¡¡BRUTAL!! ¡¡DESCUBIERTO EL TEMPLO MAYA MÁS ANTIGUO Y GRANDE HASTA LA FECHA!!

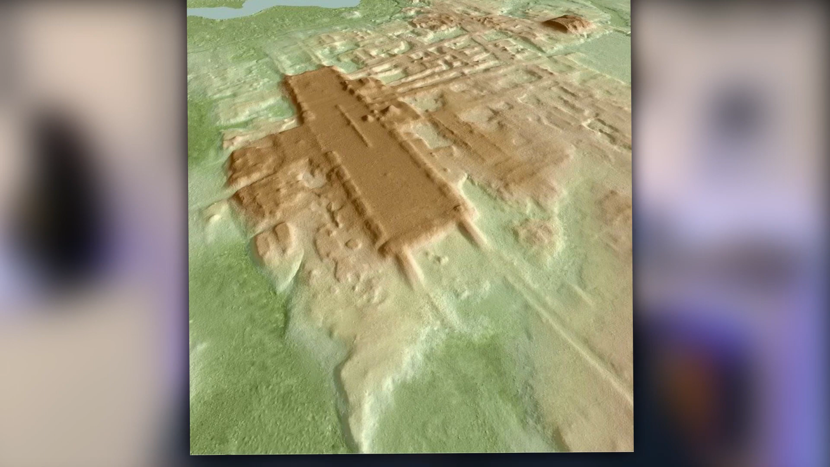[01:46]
Se trata, por tanto, de una meseta artificial parecida a una plaza que tiene entre 10 y 15 metros de altura en sus partes más elevadas y que ocupa una superficie
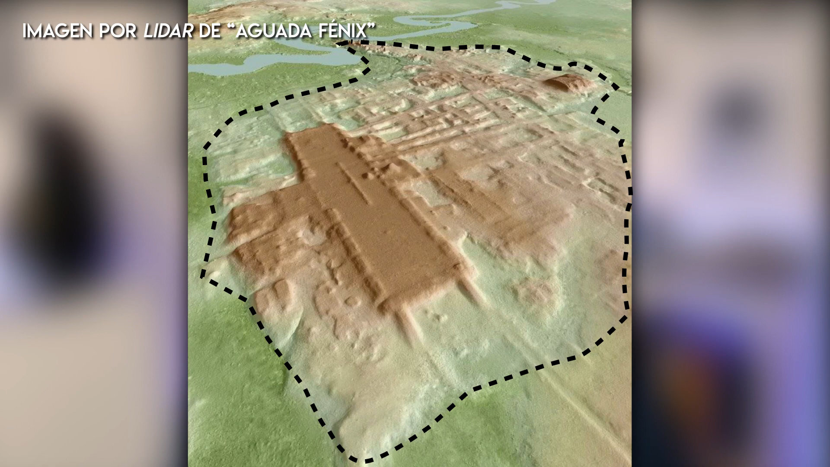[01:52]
aproximadamente de 1.400 metros de largo por 400 de ancho, algo que le da un volumen de unos 3,8 millones de metros cúbicos.
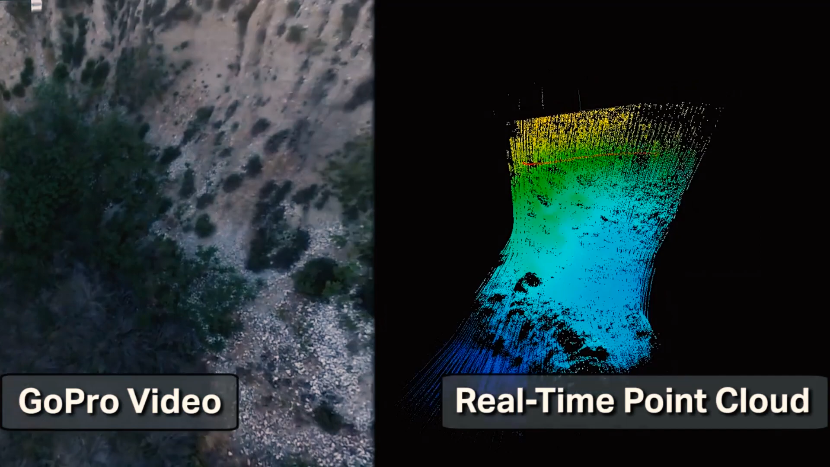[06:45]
Esta técnica se lleva a cabo montando dichos láseres en avionetas o drones que sobrevuelan a baja altura, aproximadamente unos 650 metros,
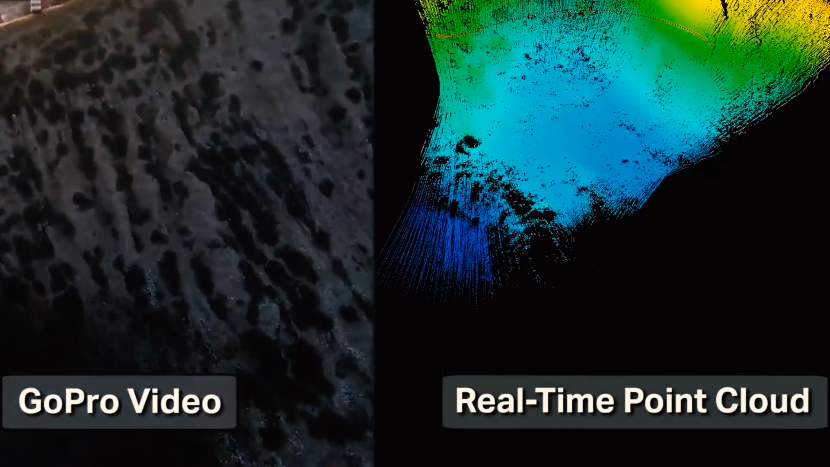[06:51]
la zona previamente delimitada, emitiendo los rayos láser sobre las copas de los árboles o la vegetación en cuestión.
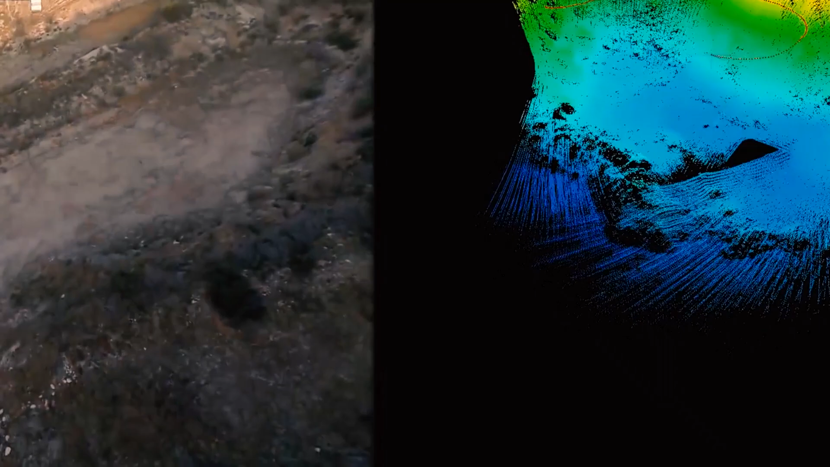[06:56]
De esta forma, y como podéis ver, el reflejo de los mismos sobre sus copas permite a los científicos medir la superficie del suelo tridimensionalmente,